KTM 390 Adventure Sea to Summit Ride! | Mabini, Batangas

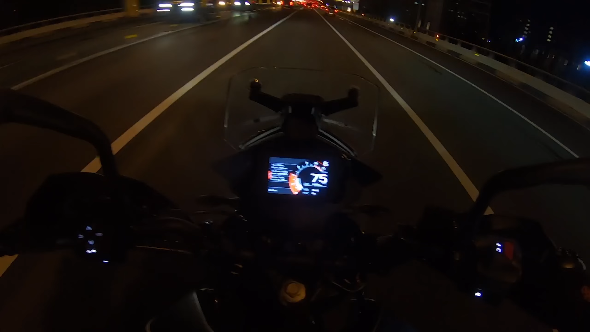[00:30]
So we're just cruising at around 80, guys. The bike feels good so far.
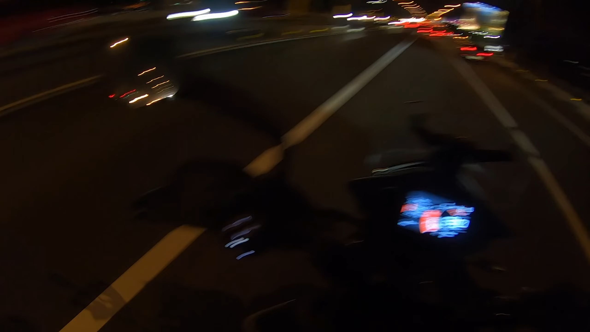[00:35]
A little bit vibey, but it's all right.
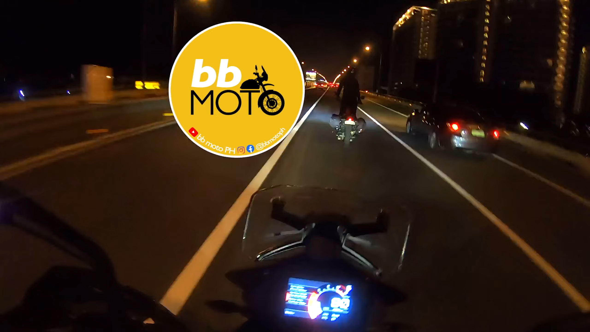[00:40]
Oh man, this traffic on the skyway is crazy. Friday night things. Hey guys, we are following Hayabusa. And in front of the Busa is BB.